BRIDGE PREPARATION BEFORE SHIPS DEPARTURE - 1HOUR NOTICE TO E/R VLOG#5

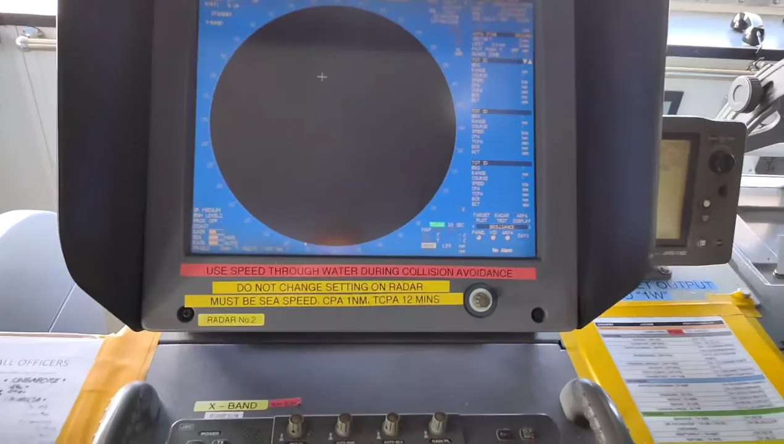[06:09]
dito naman tayo sa radar so ang tip ko sa inyo kung nasa tanker side kayo is wag muna kayo magpandar ng radar hanggang hindi pa nakakas off o kaya hindi pa nakakalis yung barko so kasi may mga instances na bawal talaga
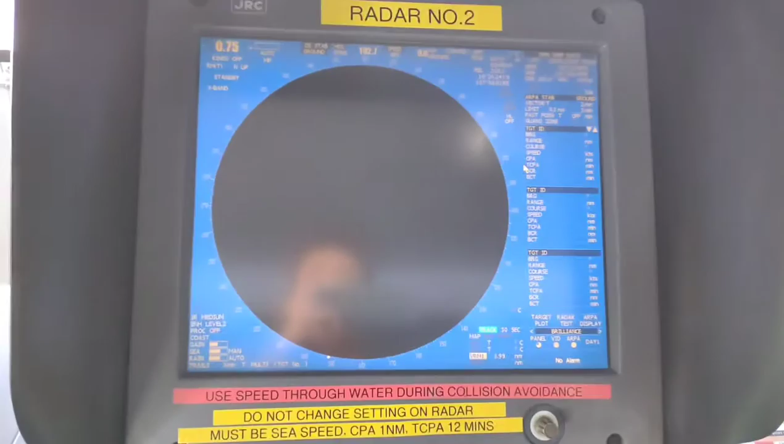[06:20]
magpandar ng radar pag nakadikit pa sa terminal eh so ngayon is nakistandby mode mo lang muna kung
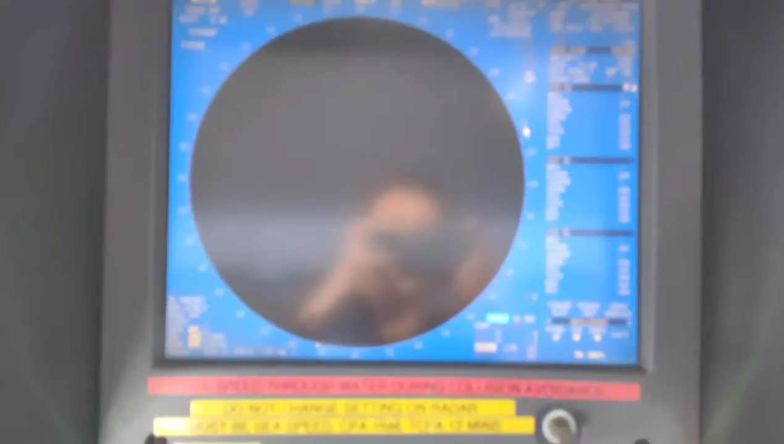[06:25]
nasa tanker vessel ka pero sa mga bulk o mga container or car ship
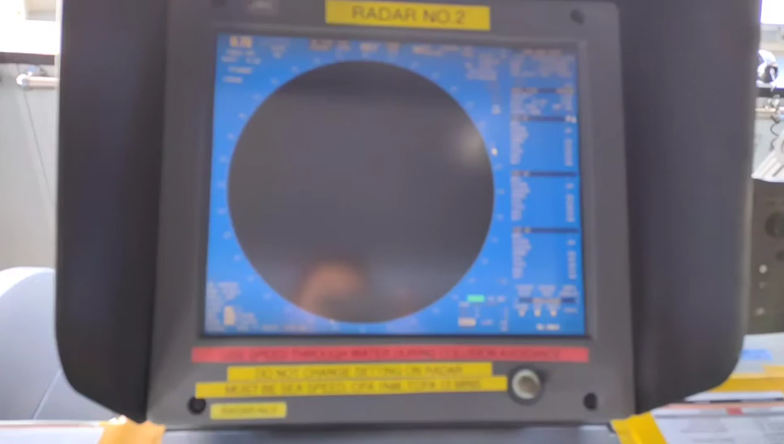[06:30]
is hindi ko alam kung ano yung mga sistema nila dun pero dito sa tanker usually
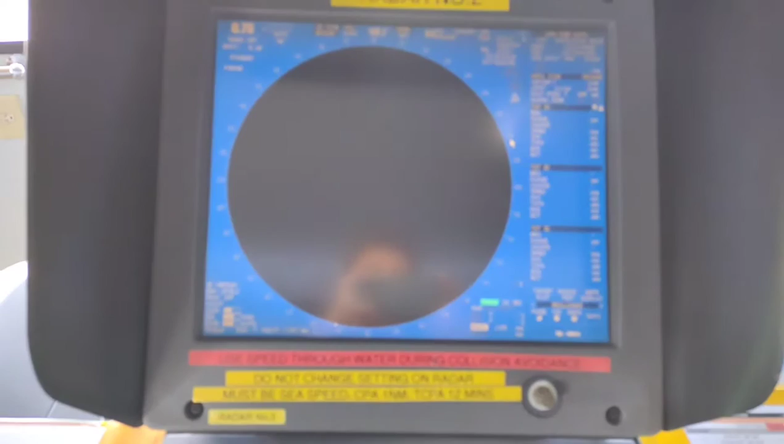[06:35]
pinapa transmit mode lang namin yan o kaya pinapaandar pagka off na yung mga
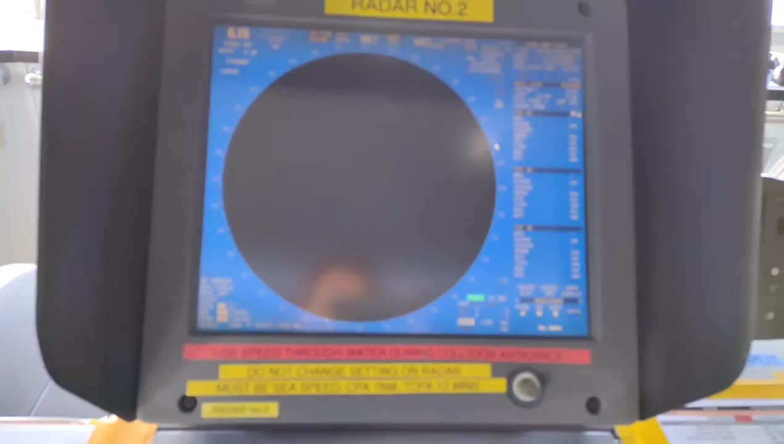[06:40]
line so guys isa pa kung napapansin nyo yung radar yan